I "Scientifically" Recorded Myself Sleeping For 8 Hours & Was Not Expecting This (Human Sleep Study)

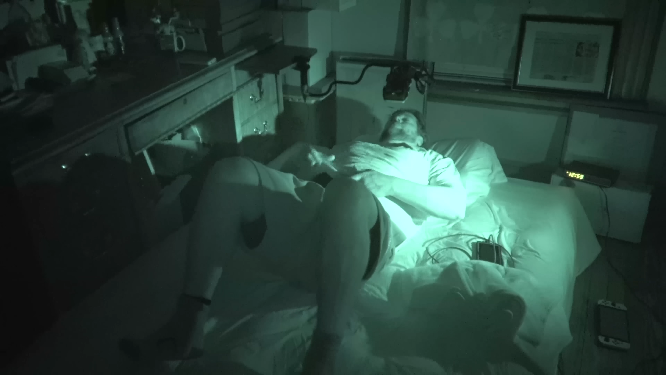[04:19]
What's it doing? It's like 12.
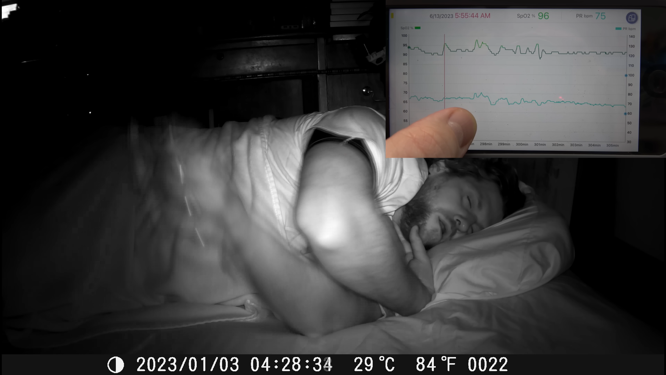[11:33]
after checking the oximeter, my pulse rate was definitely going a little crazy. Oh boy.